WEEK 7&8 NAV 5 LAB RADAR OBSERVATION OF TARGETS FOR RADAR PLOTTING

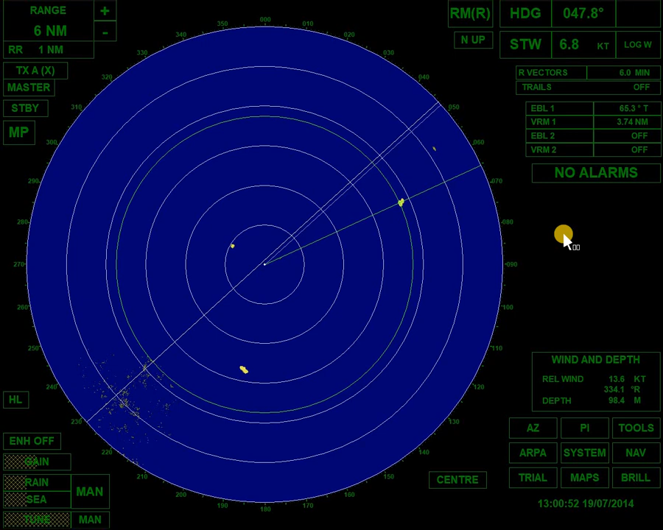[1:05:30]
Ha? Hindi ha? Range Distance 3 point Yung sinundan Yung sinundan Anong orasyon? Yung bago mag 1300
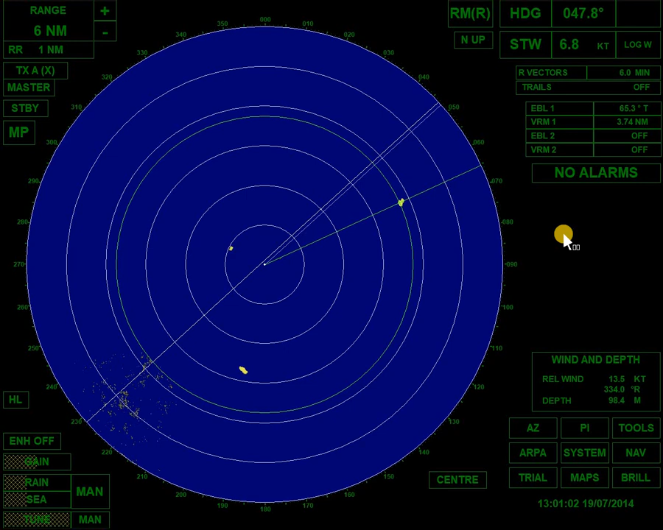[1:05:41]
3.75 3.75 Tapos ngayon 3.74 Tama ba? Konti Konti lang ano Nag-maintain siya Ibig sabihin Konti lang ang galaw nito Ibig sabihin Baka kasabay ito Kasi ang bagal eh So ibig sabihin ito guys Ay sinabayan lang natin to